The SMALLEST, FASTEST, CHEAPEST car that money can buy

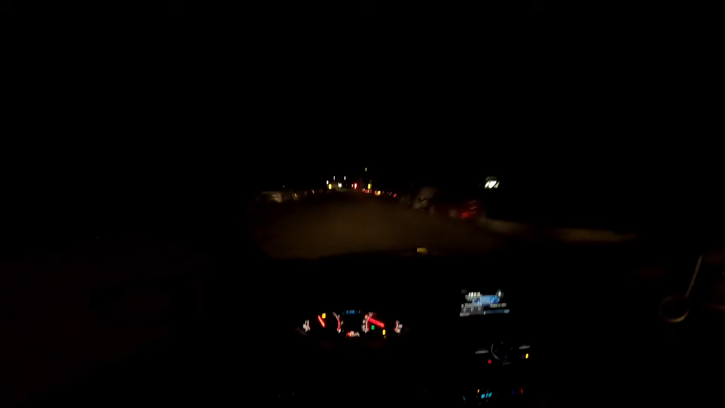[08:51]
This might be my turn. Da, da, da, da, da, da. What you doing? Is that a dog? What is that? Ooh, box on the scooter. Oh, shit. I didn't even think about if they weren't open. Oh, please be open. Are they still open? Uh-oh, not looking too promising. Stay here, ladies.